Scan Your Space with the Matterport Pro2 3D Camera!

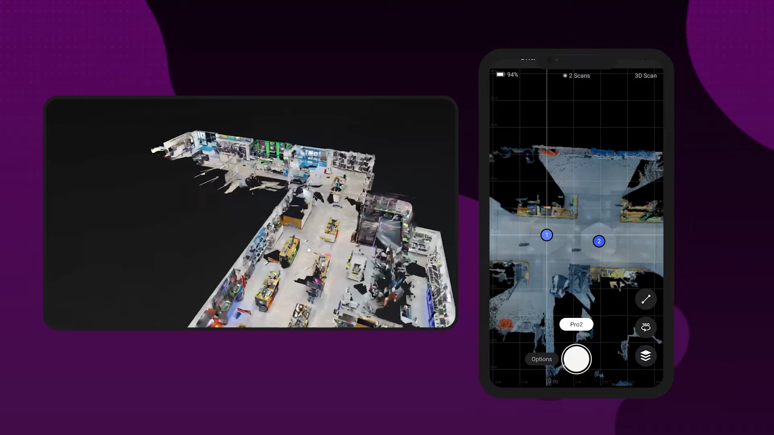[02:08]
You should be able to see with each scan how much the camera has captured in terms of distance so this will give you a really good indication as to where to scan next.
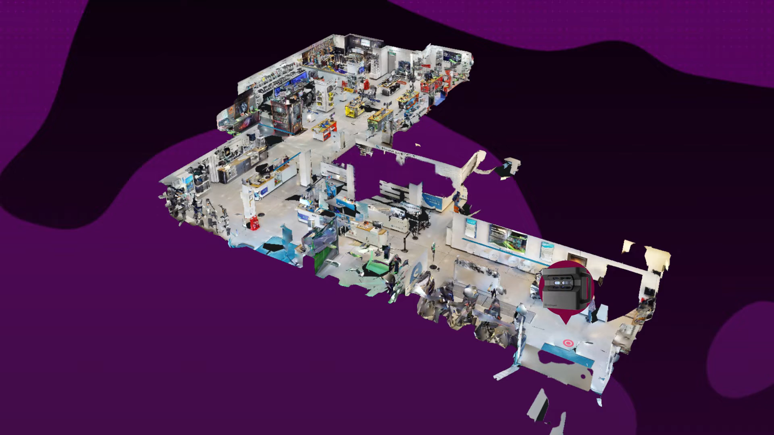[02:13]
The scan showroom is quite large and it's L-shaped too and it's got a few hidden areas so as an idea we did about 10 scans in total and it took around 20 minutes.